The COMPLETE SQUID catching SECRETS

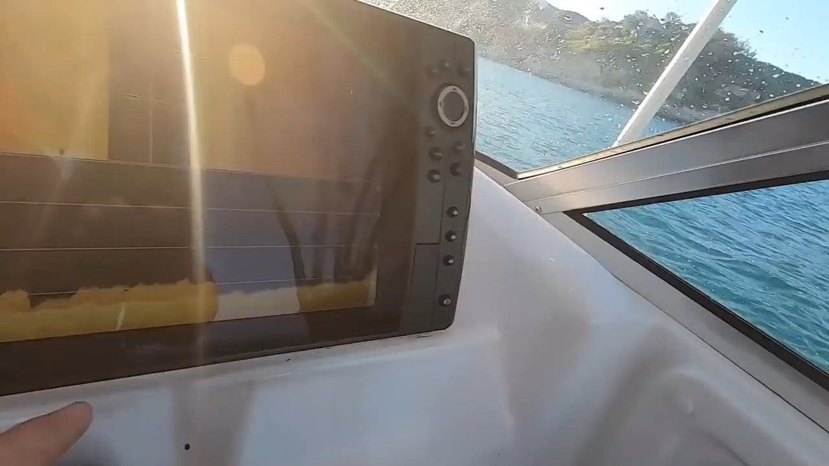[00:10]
But you can see there, that's just gone past there, a nice bit of weed.
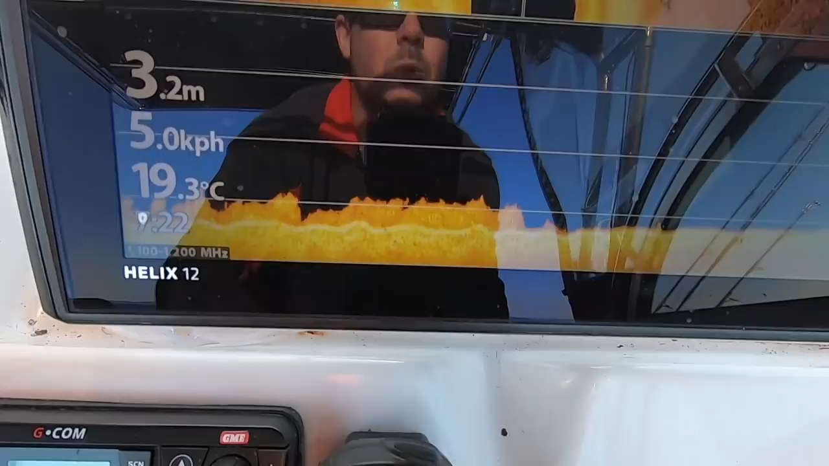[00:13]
On screen: depth 3.2 m, water 19.3°C
A nice bit of weed on the bottom, so I normally stick between...
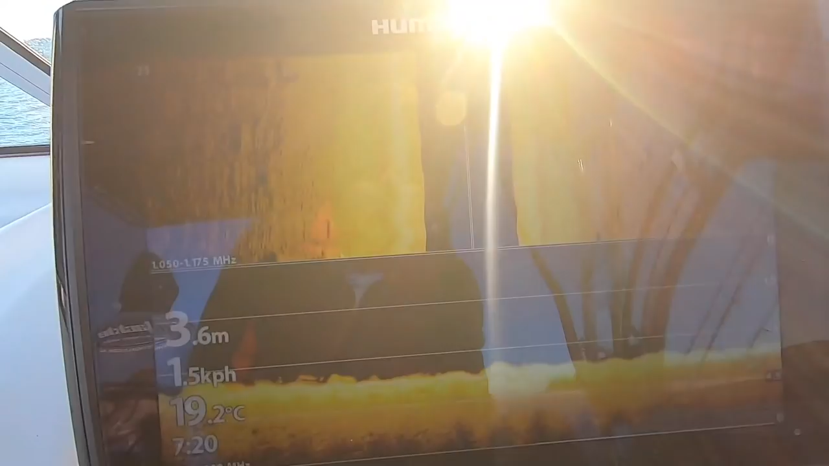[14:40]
On screen: depth 3.6 m, water 19.2°C
Um, but a good side imaging sounder like your Hummerbird Helix is, uh, very handy.
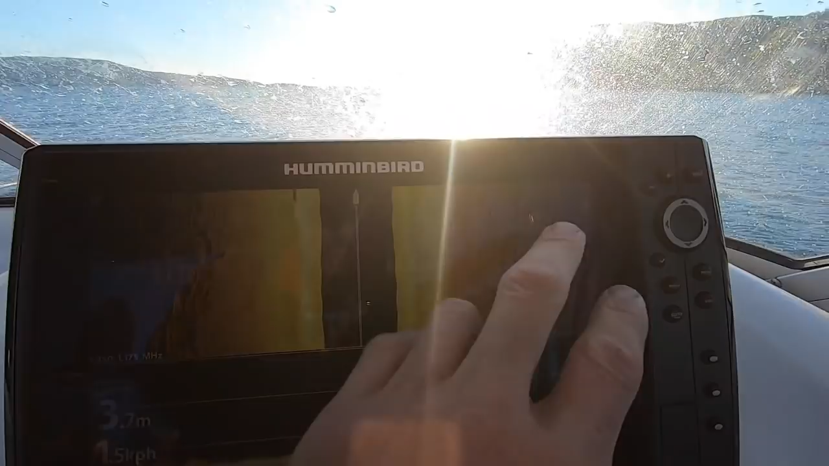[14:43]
You can see all your rocks and rubble out to the side, but even on your down scan, sometimes you'll see actually squid come up on your down scan.
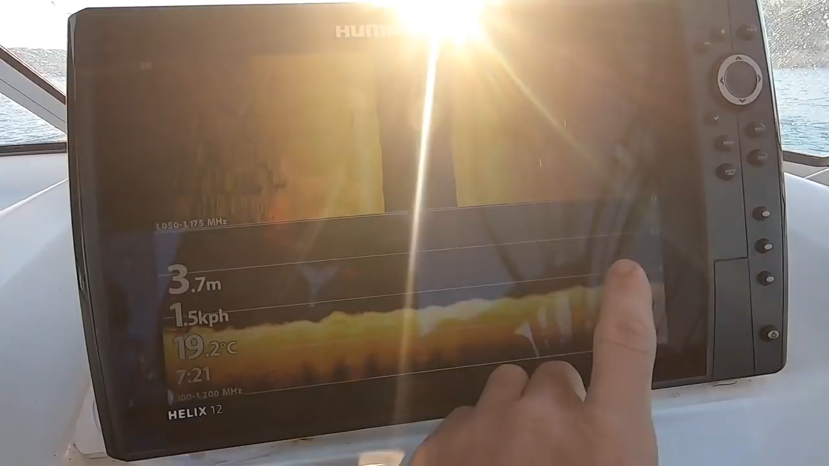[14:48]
On screen: depth 3.7 m, water 19.2°C, speed 1.5 km/h
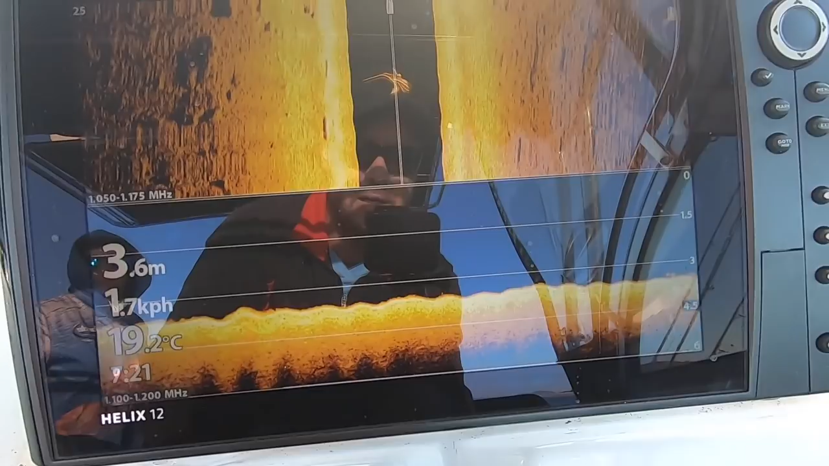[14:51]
On screen: depth 3.6 m, water 19.2°C, speed 1.7 km/h
Uh, and it's always good to see, uh, weed.
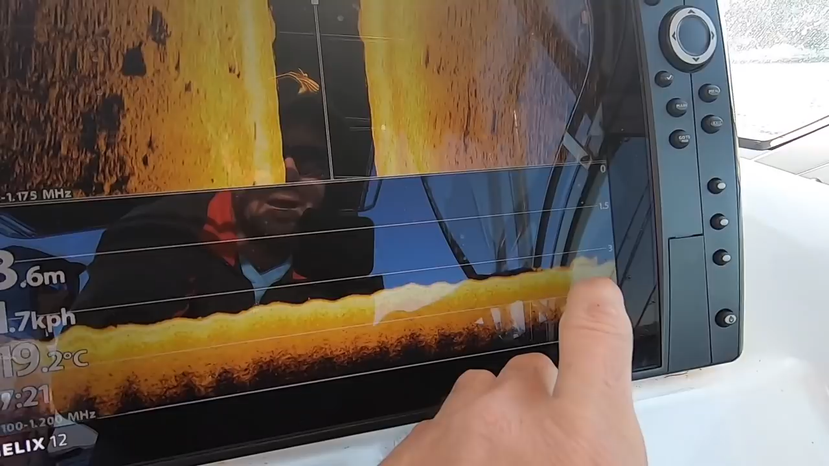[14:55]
On screen: water 19.2°C
If you can see like rubble like that with weed on top of it, uh, and a nice broken ground, that's, uh, that's red hot.